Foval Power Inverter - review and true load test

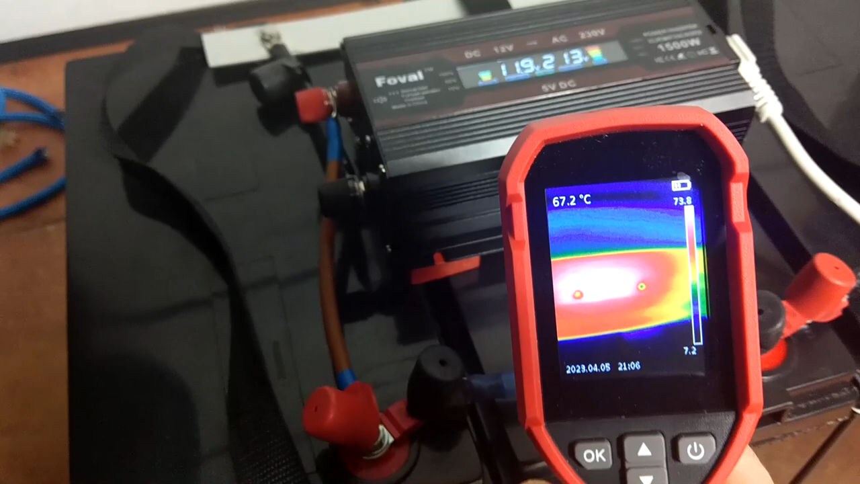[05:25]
On screen: spot 67.2°C
It only works a few minutes on a full load,
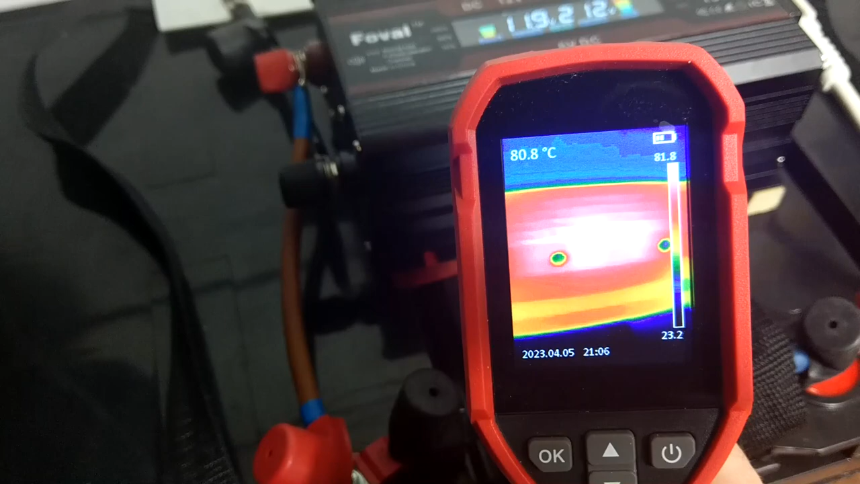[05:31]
On screen: spot 80.8°C
and we get 80 Celsius degrees. It is really, really hot. You can easily scramble eggs in here.